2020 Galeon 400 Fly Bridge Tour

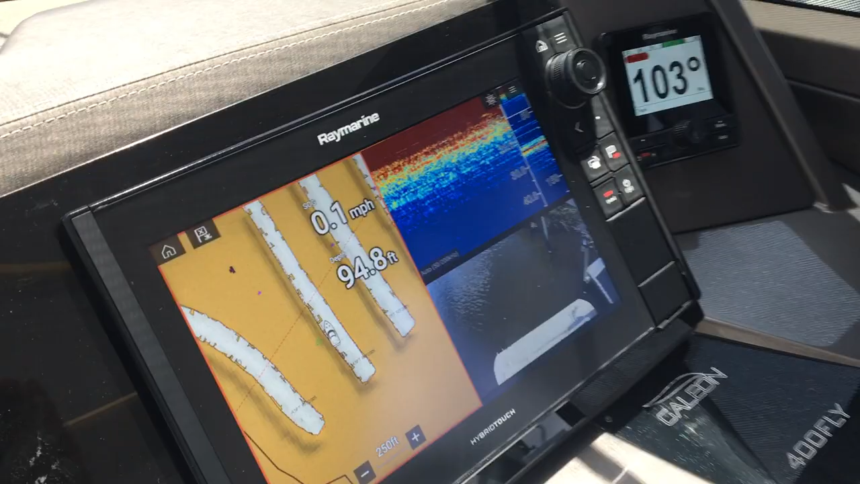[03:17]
On screen: depth 94.8 ft, speed 0.1 mph
You can see the camera. We do have fish finder. We have radar as well on the boat.
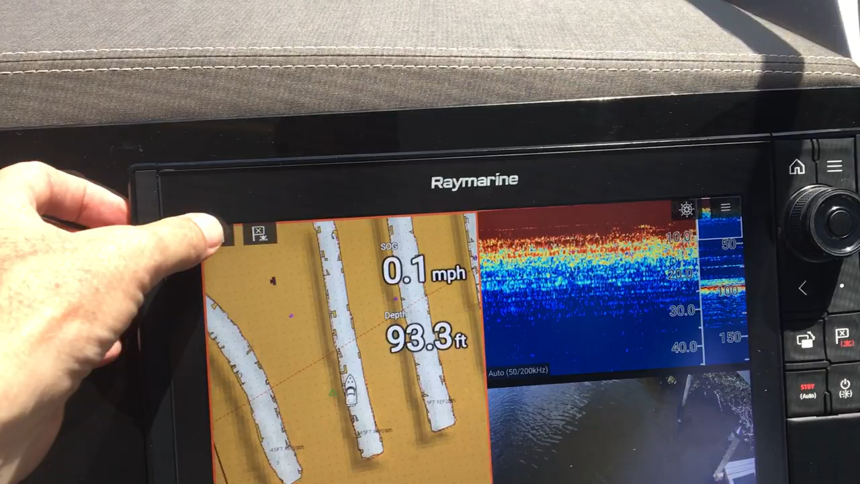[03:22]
On screen: depth 93.3 ft, speed 0.1 mph
And of course your chart plotter. This is the Volvo screens and autopilot upgrade.
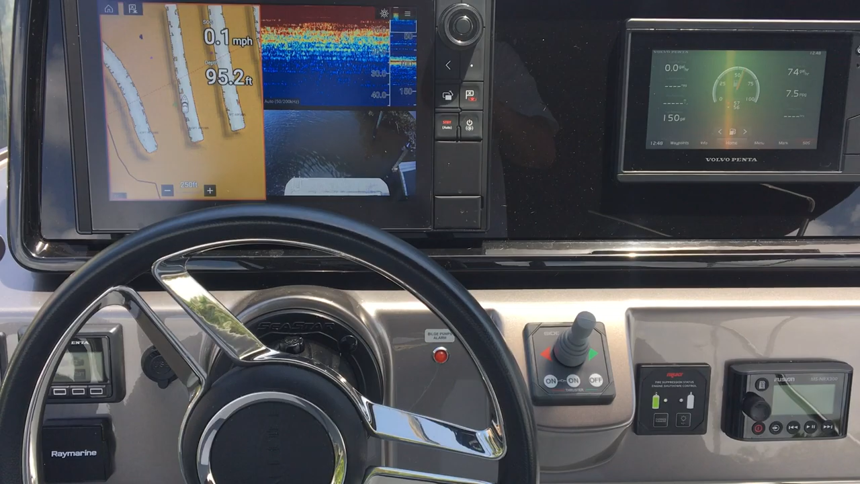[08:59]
On screen: depth 95.2 ft, speed 0.1 mph
You see your camera. Fish finder radar.